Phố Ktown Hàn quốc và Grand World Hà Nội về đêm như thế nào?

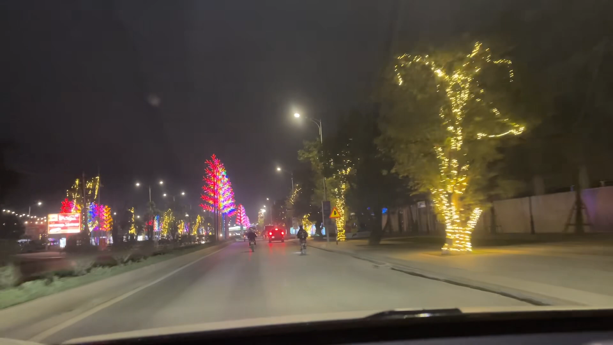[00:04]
Xin chào quý anh chị tôi đang từ cái vành đai 3.5 này bắt đầu đi vào Vinh Hồm ở Sơn Bắc 2 và Vinh Hồm ở Sơn Bắc 3 đó là ở đây thì có cái dự án mà đang nổi trội nhất đó là cái khu gọi là cây thao dành cho phố người Hàn Quốc phong cách Hàn Quốc kiến trục và Hàn Quốc còn một bên tức là bên tay phải thì nó có gọi là cây thao còn bên bên tay trái của các bạn thì nó là Grand World Grand World Hà Nội nhé theo cái phong cách là
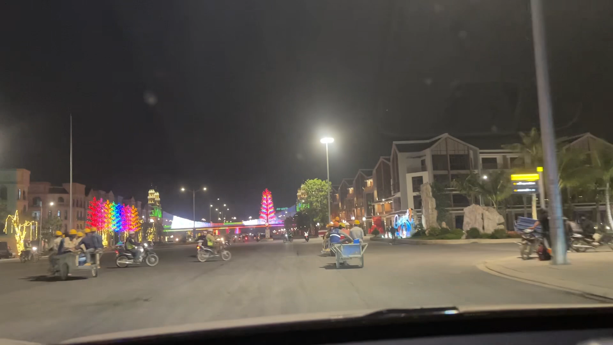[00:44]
kiểu ý là có dòng sông Viên chạy và có những cái lễ hội và lễ hội sông nước thuyền ở trên cái dòng sông Vinh này thì rất là đẹp tôi cũng sẽ vào review cho quý anh chị xem được đến chuẩn bị đến ngày khai trương rồi thì
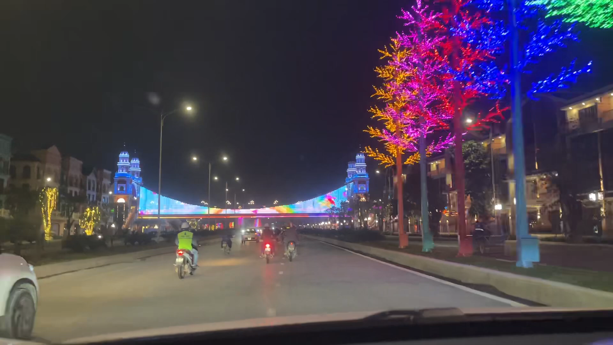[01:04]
cái khu vực Grand World Hà Nội này và khu vực cây thao nó đẹp cỡ nào đó đây trên trước mắt các bạn ấy là cái cầu cầu Đông Tây
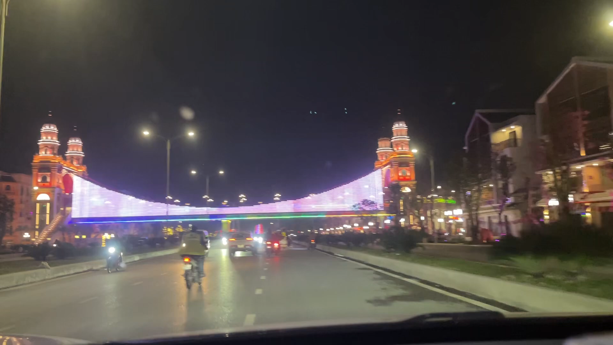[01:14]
kết nối giữa cây thao và và Grand World nhé nó rất
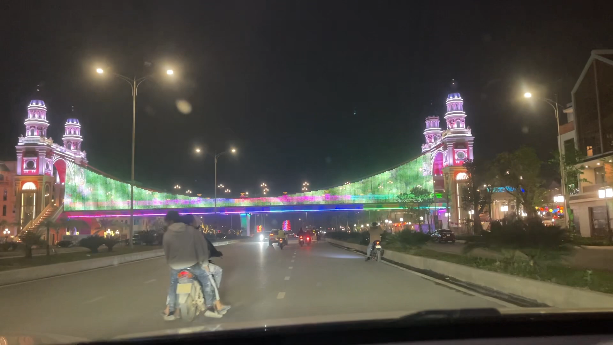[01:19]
đẹp với chị ạ thực sự là ai đi qua đây cũng thấy là nó đẹp mê hồn luôn nó
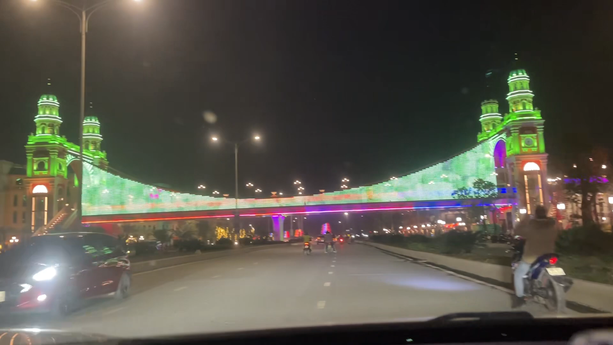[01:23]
quá lung linh lung linh huyền ảo luôn nó mang một cái răng rấp rất là phương Tây kiến trúc rất là đẹp thì nhiều quý anh chị hoặc là gia
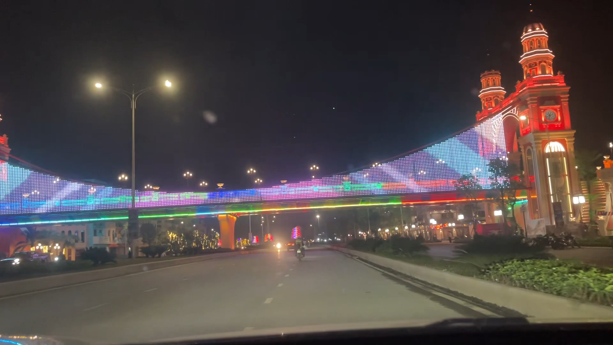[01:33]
đình đến đây chụp ảnh cưới gia đình đôi bạn trẻ này chụp ảnh cưới rồi lưu lại những cái kỷ niệm của mình mình những cái thời